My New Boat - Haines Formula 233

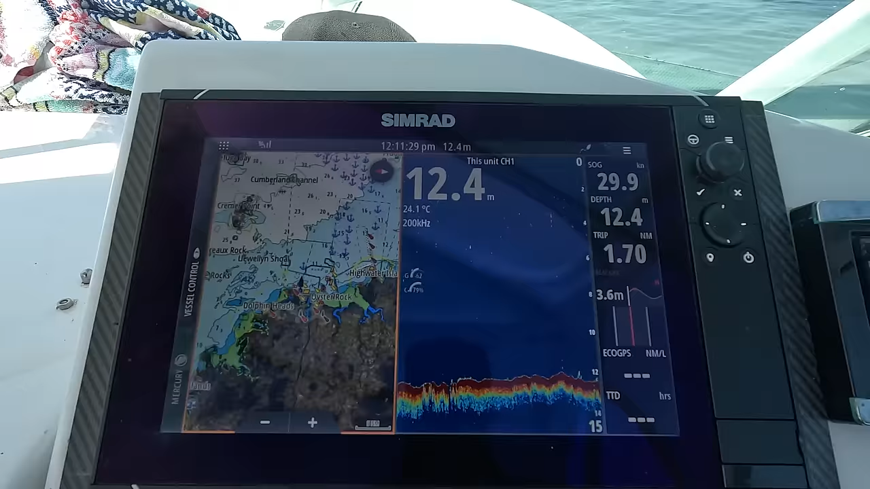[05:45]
On screen: depth 12.4 m, water 24.1°C, speed 29.9 kn
And we've got a Simrad NSS Evo 3 there, and she reads beautifully at 40 knots, so it's just a dream boat to drive, especially at that speed.